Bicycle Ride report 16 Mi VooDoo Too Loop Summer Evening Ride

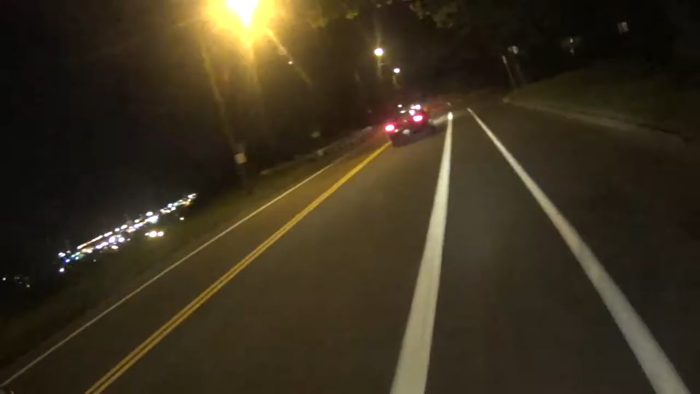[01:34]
we turn right onto Willamette Boulevard and enjoy a beautiful view of the Columbia River Valley and the West Hills. And here we pass University of Portland.
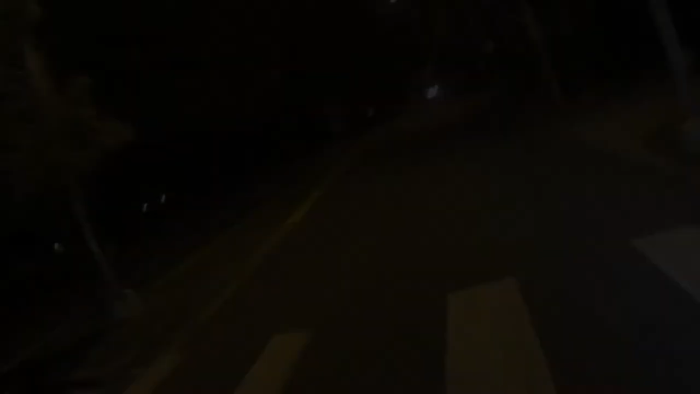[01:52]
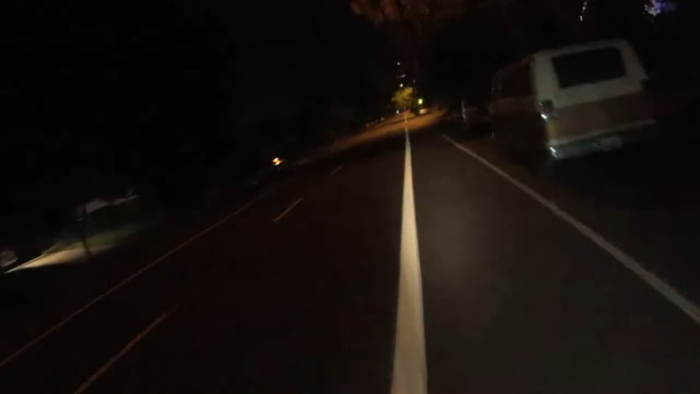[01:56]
And just after mile 7, we turn right and head north on Portsmouth Avenue, taking the false flat descent to Columbia Boulevard.
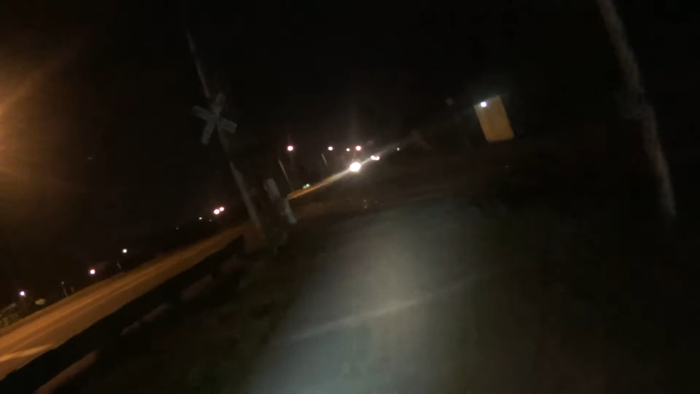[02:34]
That said, you have to be careful on the bike path too. It's got three pretty nasty railroad tracks and does lots of dark twists and turns. Finally, at Argyle Street,
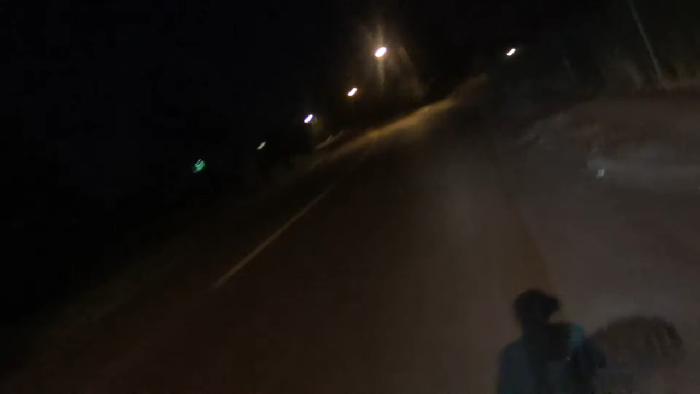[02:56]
we turn right and climb what can charitably call the only hill of the day. It's about 40 feet with a grade of about 4%. We're getting close, and if the wind was right, I'm sure we'd be bathed in the scent of donuts.
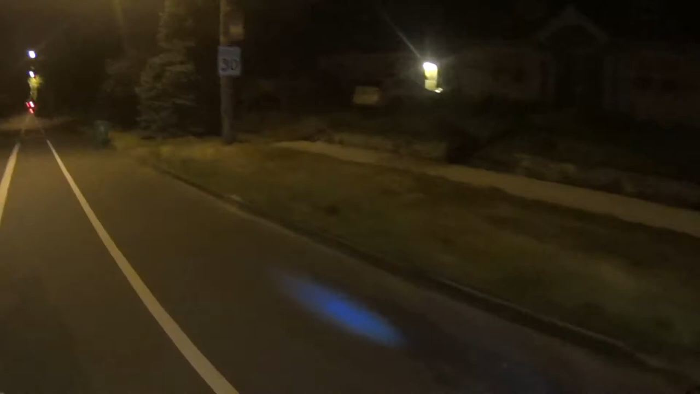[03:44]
Finally, the slide and glide down the false descent of Vancouver Boulevard.
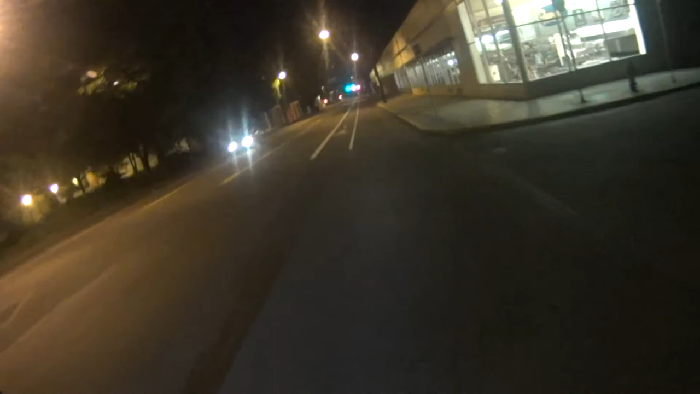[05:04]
A quick turn on to Lloyd Street. Then 12th, then Davis, and it is Doughnut Time.